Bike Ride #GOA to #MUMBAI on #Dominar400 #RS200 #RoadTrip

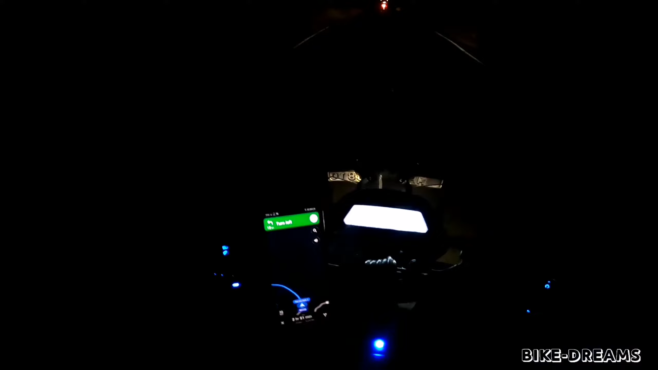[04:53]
पता नहीं कितना दिख रहा है, लेकिन देखो मैप में हम लोग पूरा घाट क्रॉस कर चुके हैं,
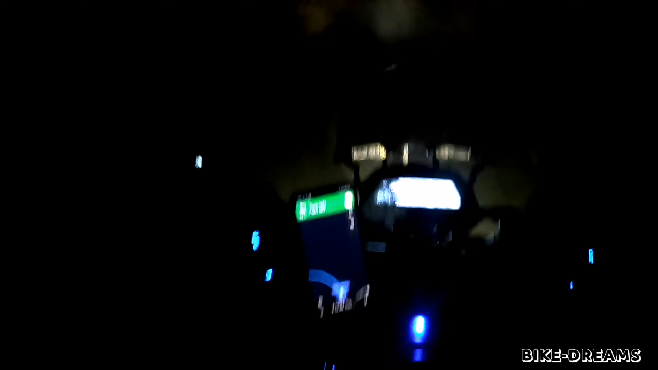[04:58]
zigzag पूरा चला के. रोड काफ़ी अच्छा था, घाट चढ़ने में बहुत मज़ा आया.
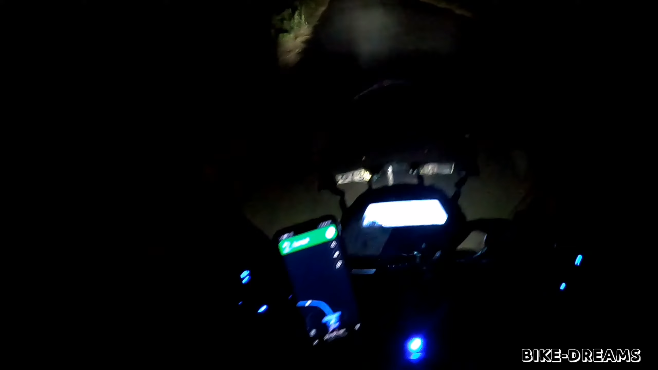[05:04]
हम लोग 20-30 मिनट में घाट चढ़ के आए. GoPro में शायद अभी तक बैटरी बची है. अभी हम लोग वो कच्चा रास्ता पार करके पहुँचे थे, ये है पटानी फाटा मैप,
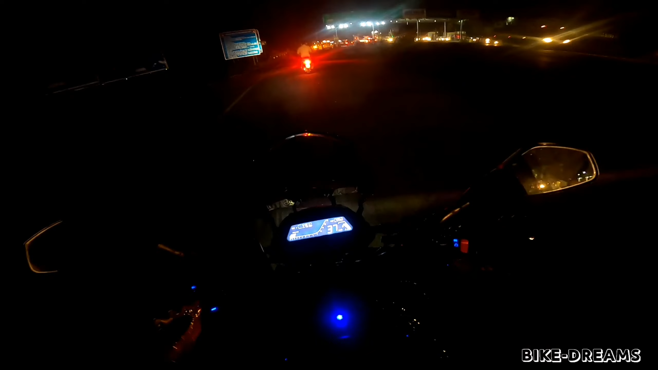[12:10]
किलोमीटर है ये टोल प्लाजा है, ये है वर्सोली टोल प्लाजा, मुझे लगा वसूली लिखा है ये है वर्सोली टोल प्लाजा। अभी टाइम हुआ है 7, हमारा घर लास्ट नगर यहाँ से है और 85 किलोमीटर।
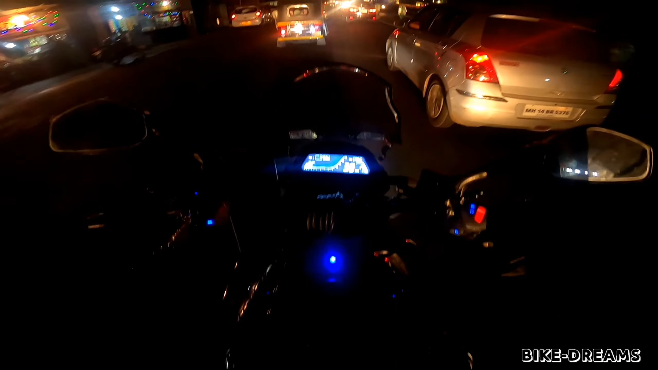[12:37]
तो जैसे रास्ता है उसके हिसाब से 2 घंटे लगेंगे, बट अभी हम लोग रुकेंगे मैकडॉनल्ड्स में कुछ खाएंगे, उसके बाद घर के लिए निकलेंगे।
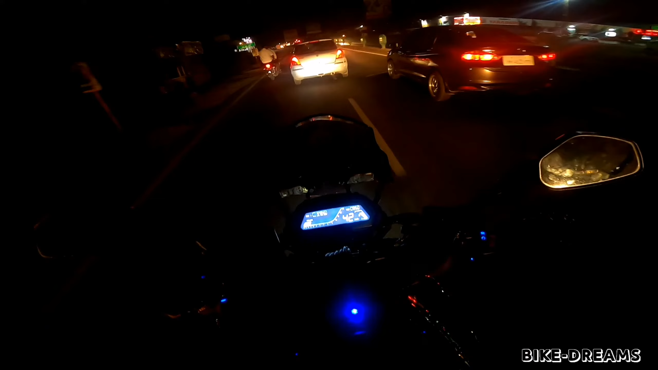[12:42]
ये है लोनावाला का रोड, द फेमस लोनावाला स्पॉट।
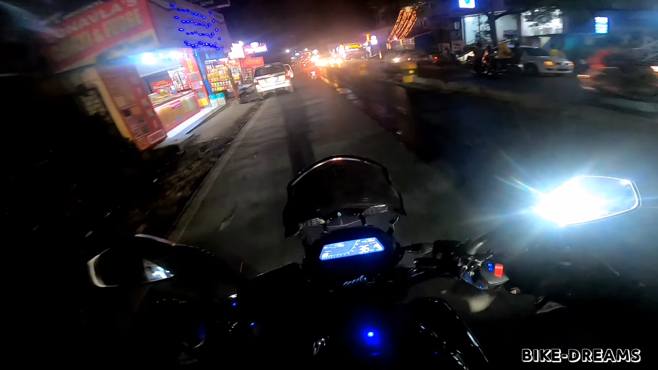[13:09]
तो यहाँ पे सब चिक्की वाले हैं, मगन लाल चिक्की, फौज एंड ऑल बहुत फेमस है यहाँ पे।
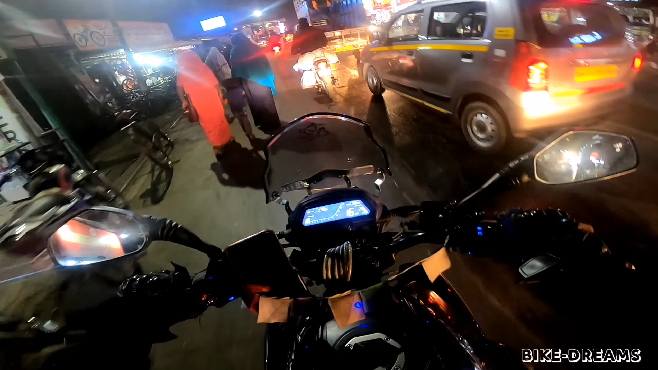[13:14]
लोनावाला और टाइगर पॉइंट जो फेमस स्पॉट है बाइकर्स के लिए टू फ्रॉम मुंबई एंड नियर बाई एरिया।
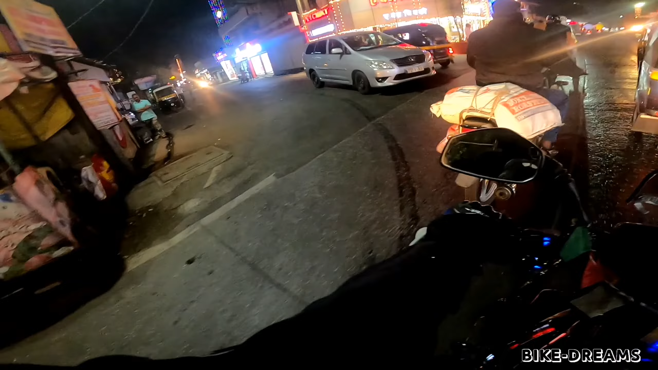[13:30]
कितनी भीड़ है बताओ, गोल्डन चिक्की एंड ओडा बॉय फुल, नो स्पेस।